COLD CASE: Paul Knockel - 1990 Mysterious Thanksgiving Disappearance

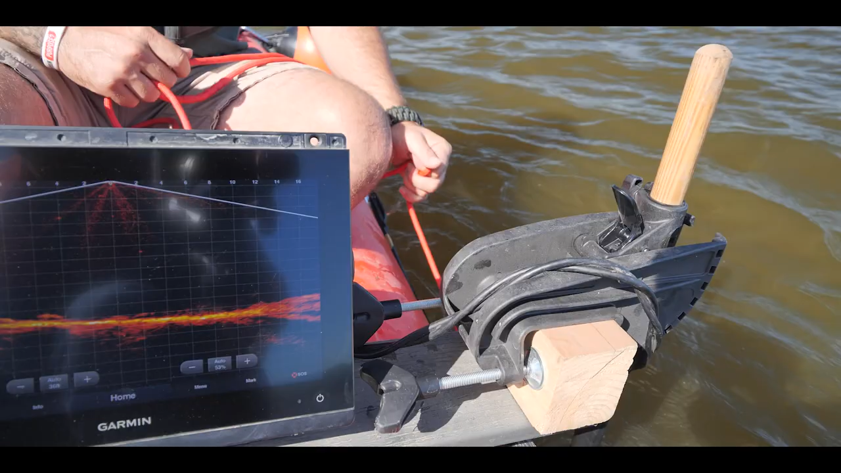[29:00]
Now, I'm going to drag. Okay, now your magnet's on. Now your magnet is at the back of it. So looking back up. Yeah, I felt it drop down.
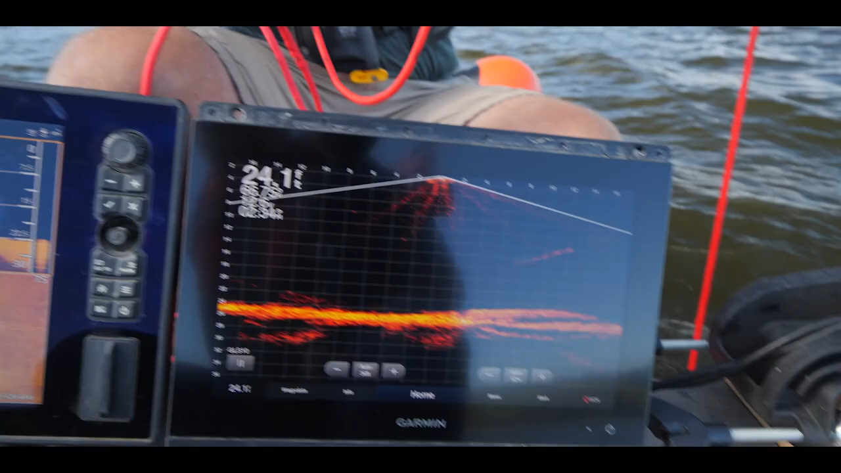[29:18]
Back up. In line with that bush. Okay, here. Okay, now go straight down. I feel it. Yeah, I feel it. You're right on top of it right now.